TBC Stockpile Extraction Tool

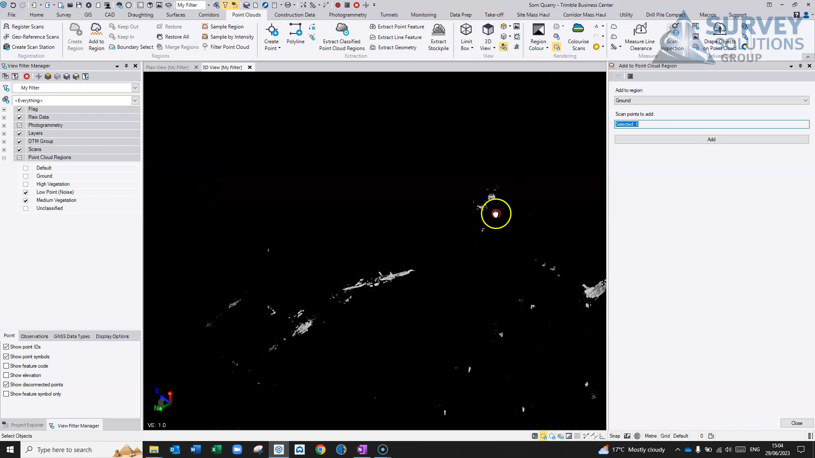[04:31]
So yeah, so we can quickly remove any of this stuff, just to clean up the data, if need be, and, in fact, close to that, and I'm going to turn that one off and that one off, basically just turn on my ground now.
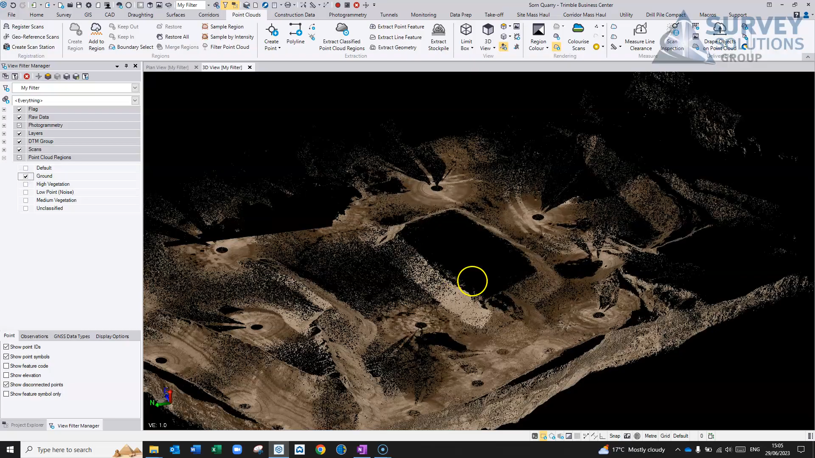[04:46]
So now, we've basically just got our ground scan with any other information
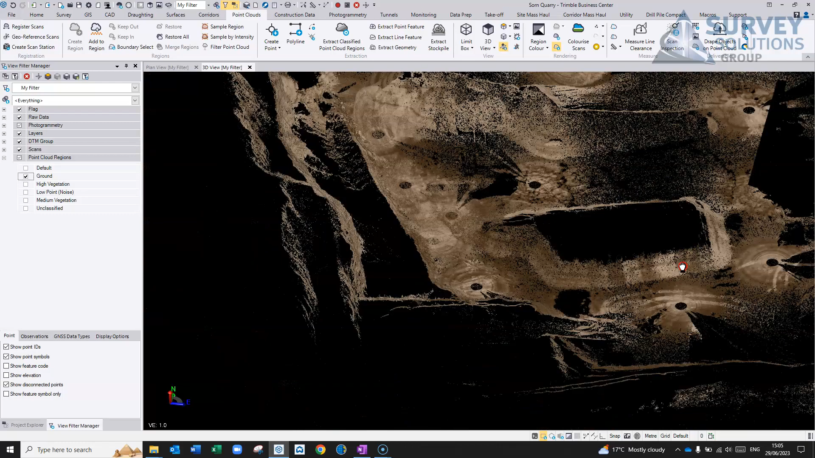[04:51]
cleaned out of it.
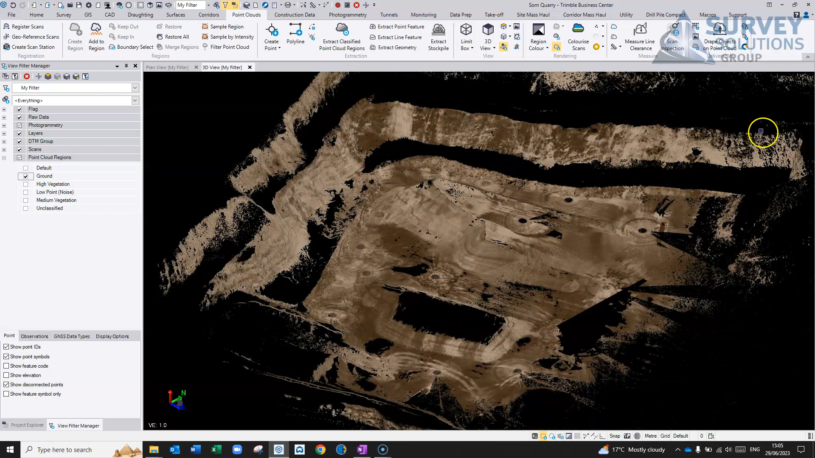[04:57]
So traditionally in TBC,
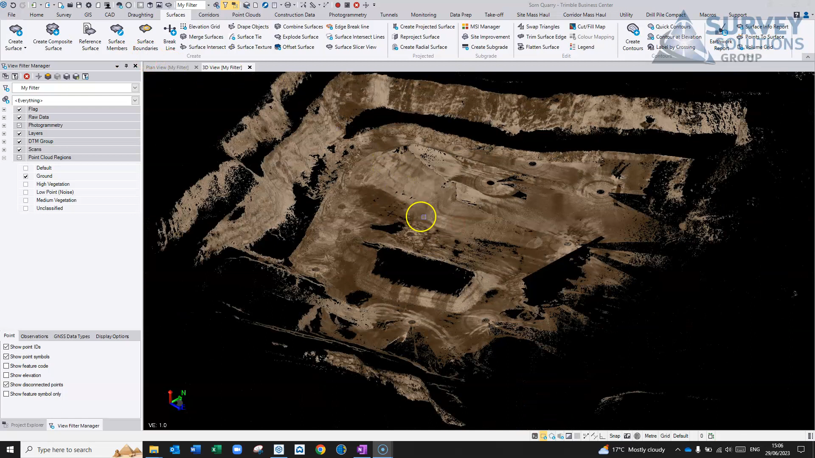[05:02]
if we were looking at these stockpiles here, what we've done was, um, foot into the plan view,
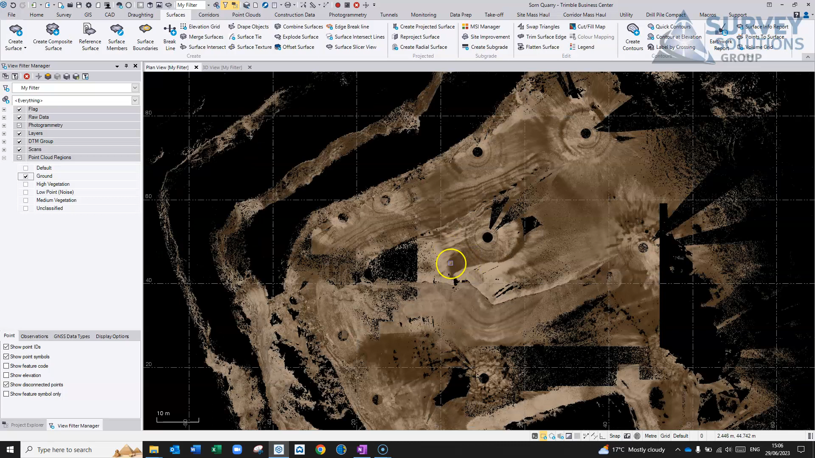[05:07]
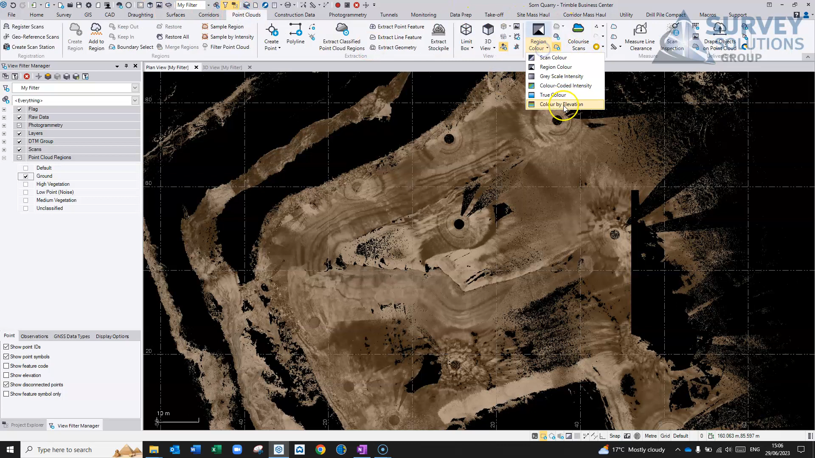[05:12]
maybe just, um, give that elevation again, it makes it stand out a little bit more, and, um, we could, in our, our surfaces, we would create a surface, but we probably want to create a surface boundary. If we've got any CAD tools, um, polyline, I can give it a name, it doesn't matter if it needs an elevation, and I could just basically, you know, I'm just going to do it very rough here,
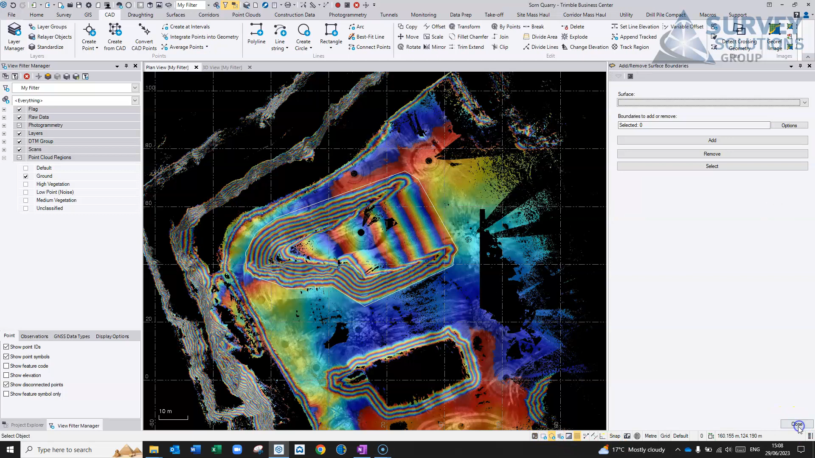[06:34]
um, you know, everything that's within this data set. What I might actually do first, just to, uh, just to speed things up, is I'll actually, um, just strip this in there, create a new region out of it, so I'm not having to
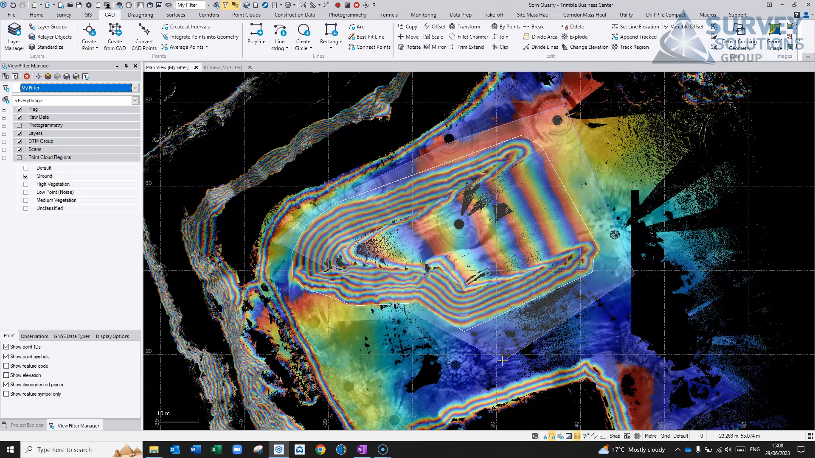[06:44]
take too long generating the surface. So first select this area, and if I go to point clouds, I'm going to create a region, just call it, uh, stockpile one.
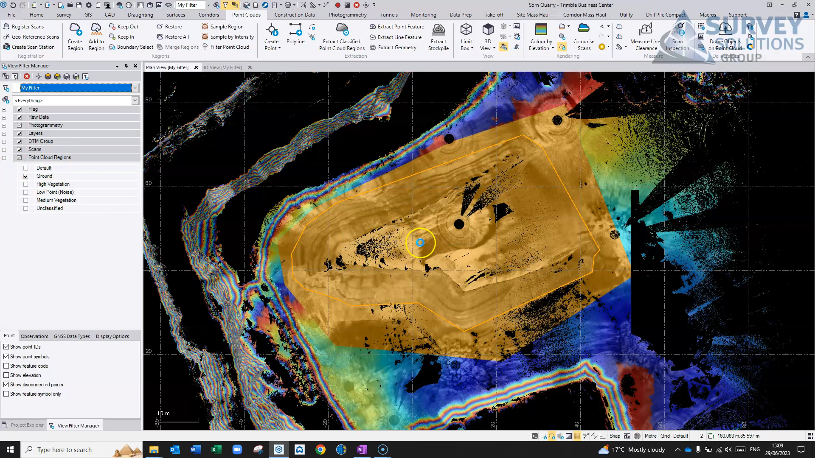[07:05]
Turn off the ground, then I'm just working with this area here. And again, like I said, what I'm going to do is I'm going to go in and go to eh, surfaces, I'm going to create a surface.
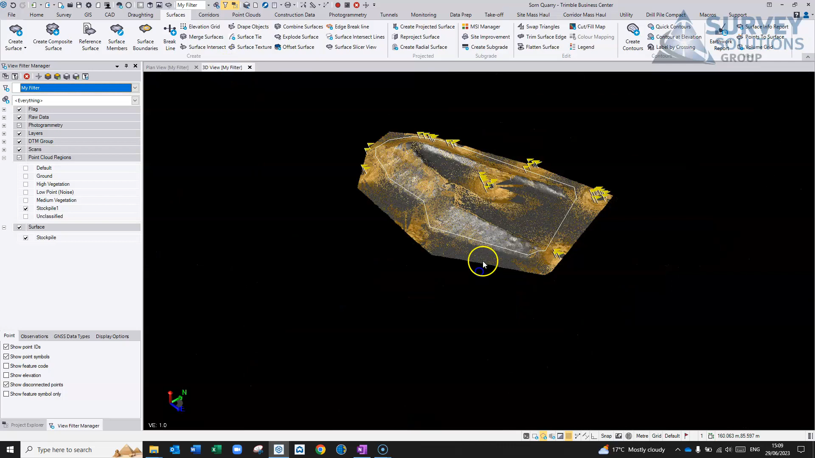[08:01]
So now it's computed that surface.
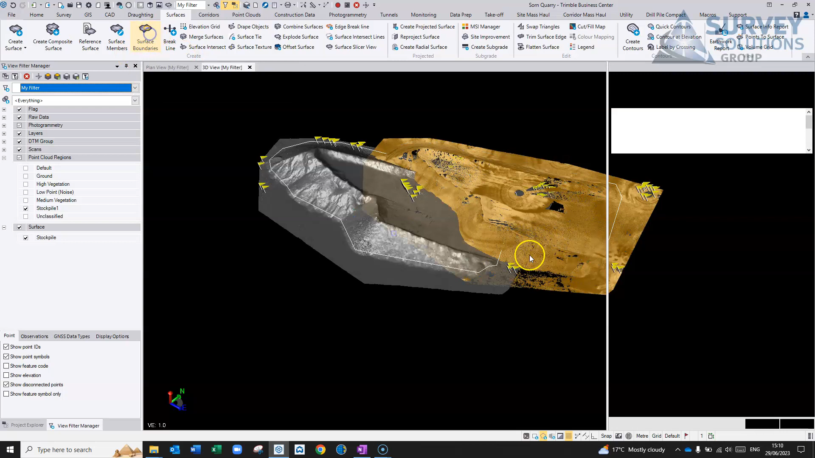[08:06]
I'm just going to create a surface boundary.
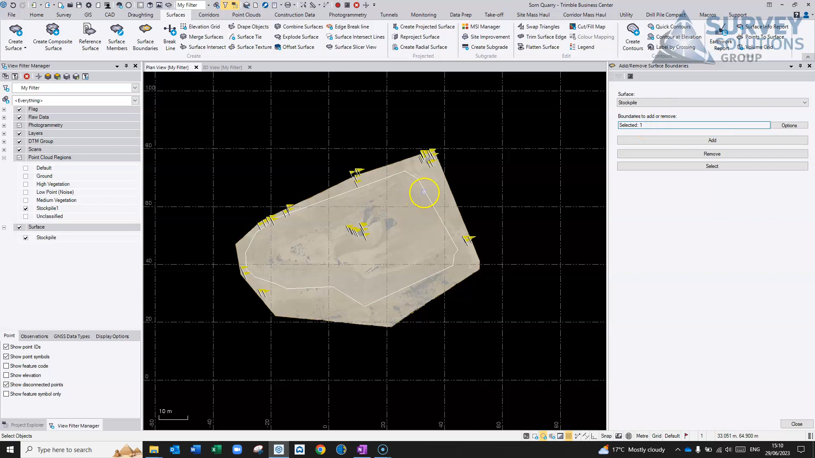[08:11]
Boundaries to add this one here, add that in. I'm just going to recompute it based on that boundary.
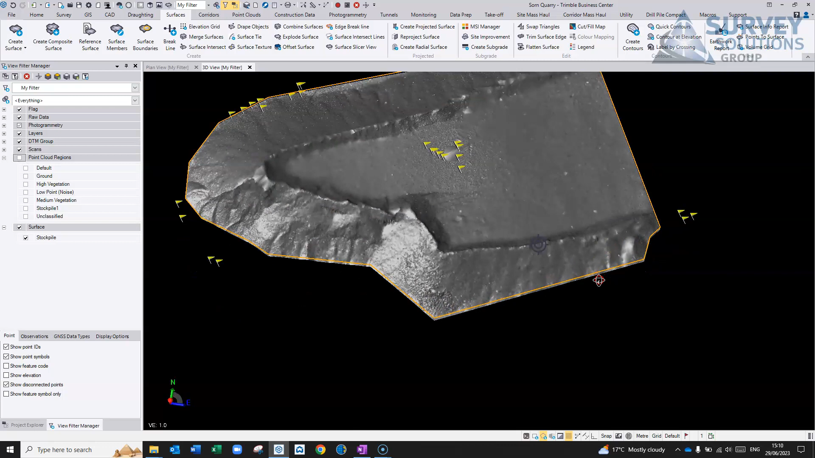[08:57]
So now it's computed as, eh, surface, and it's not actually a 3D line we're drawing around. We've just drawn it in 2D. It doesn't need to be, uh, a 3D line.
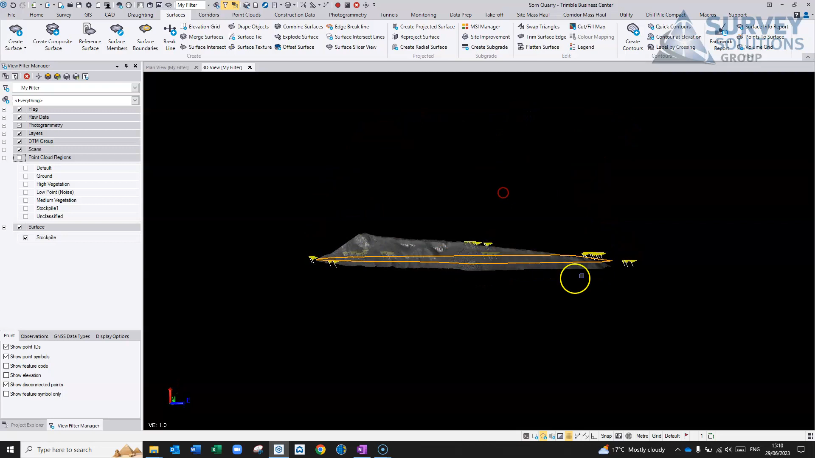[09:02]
Um, basically it will just, uh, extrude the,
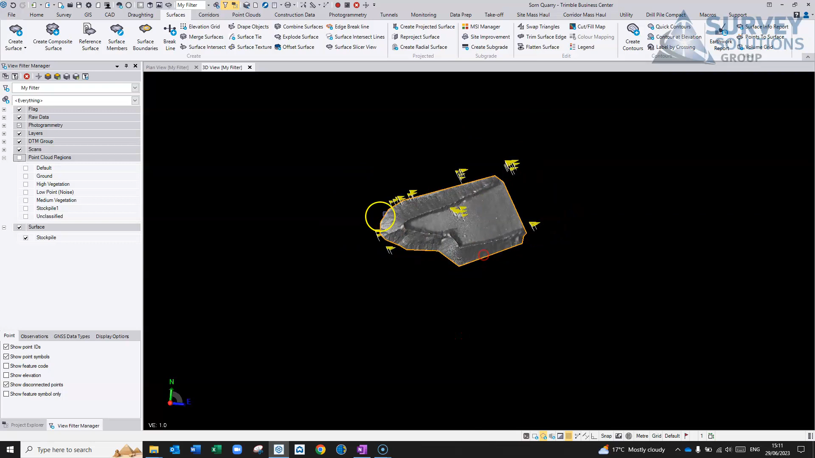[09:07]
uh, the, the, the, the surface that it creates all the way out basically until it hits what would be the boundary of that, that line.
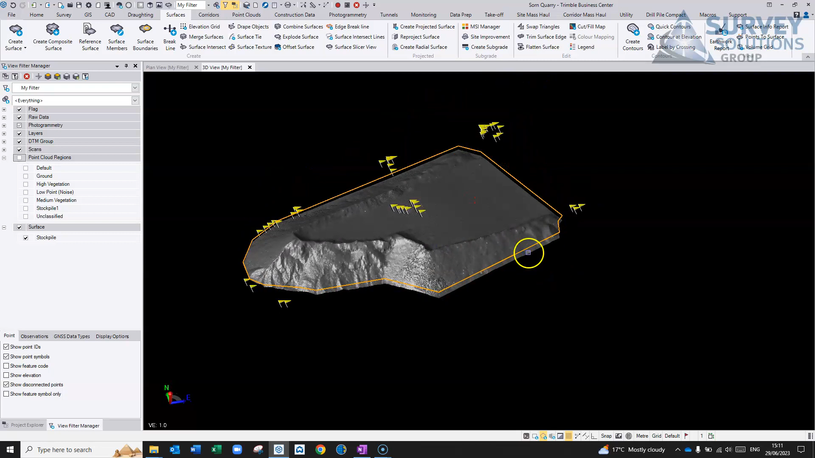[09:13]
So you're not having to draw it in 3D all the way around it. Um, and then, um, it would just be a case of doing, uh, an air force report. You can do stockpile depression, um, pick your surface. It's a stockpile, um, uh, the surface, uh, boundary. Don't actually need one, um, to be honest.